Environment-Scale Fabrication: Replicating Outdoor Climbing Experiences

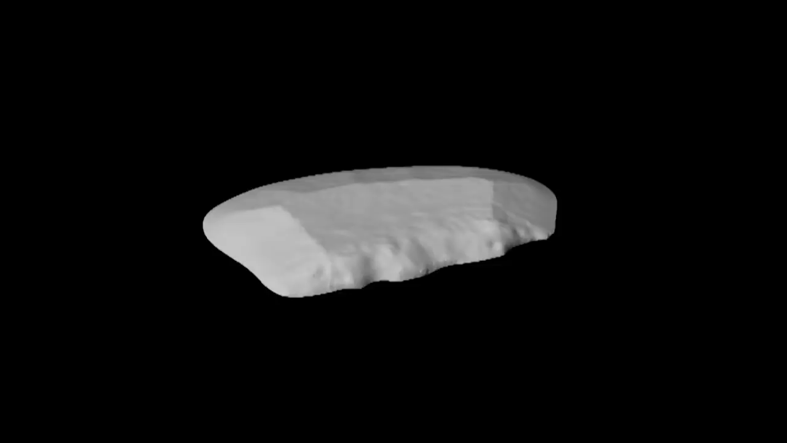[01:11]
These models resemble traditional indoor climbing holds, but replicate the detailed geometry of the original rock face.
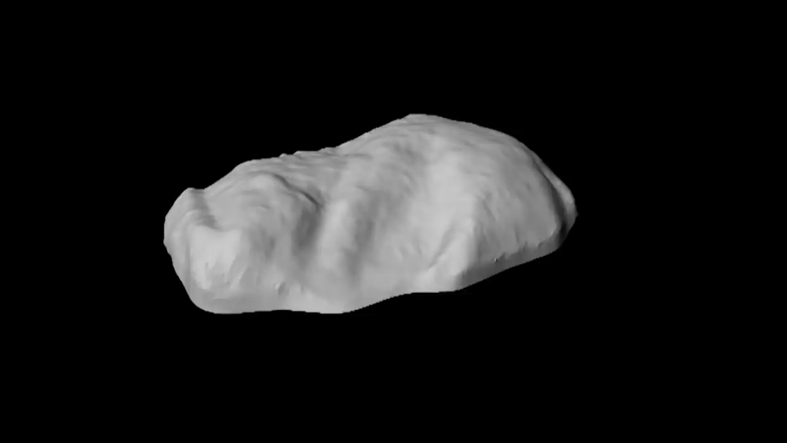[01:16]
We fabricate two sets of the resulting holds for texture comparison.